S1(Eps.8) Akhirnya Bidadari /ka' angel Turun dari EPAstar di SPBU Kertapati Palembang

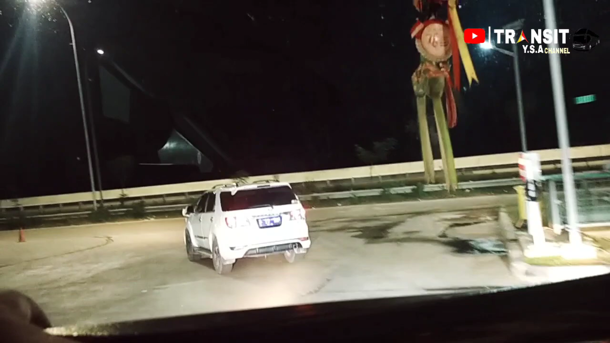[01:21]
Ketemu lagi dengan saya Bang Yos di Transit YSA Channel. Setelah kita mencari bahan bakar solar di pom bensin rest area
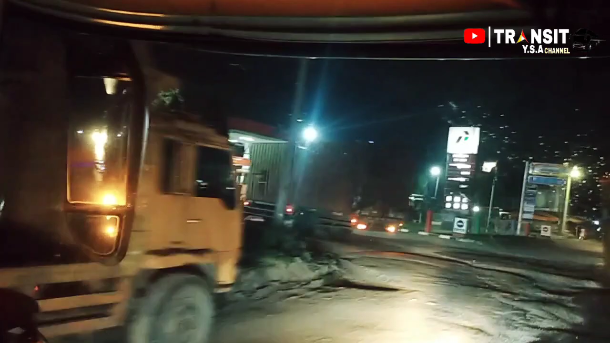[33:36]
Antri dulu ngisi tinggal ekor solar.
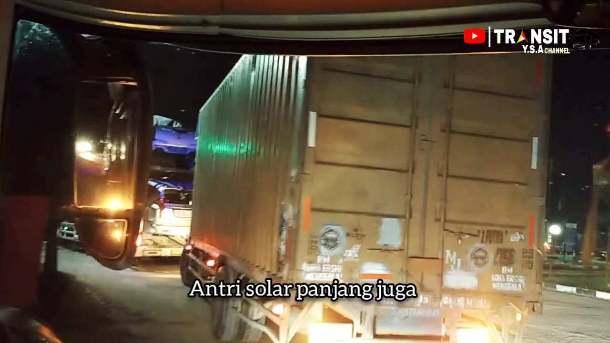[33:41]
Ini masih jam.
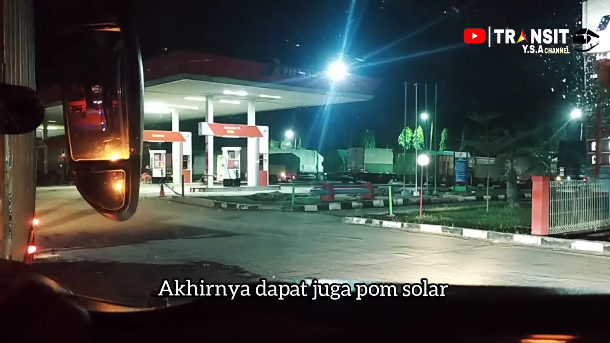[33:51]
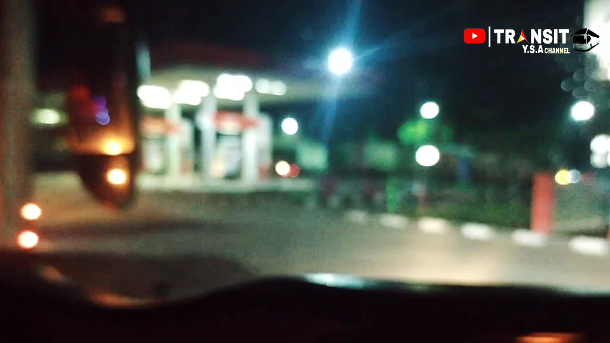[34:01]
Tanya dulu ada enggak? Kalau ada kita turun. Masih antri solar ya di jam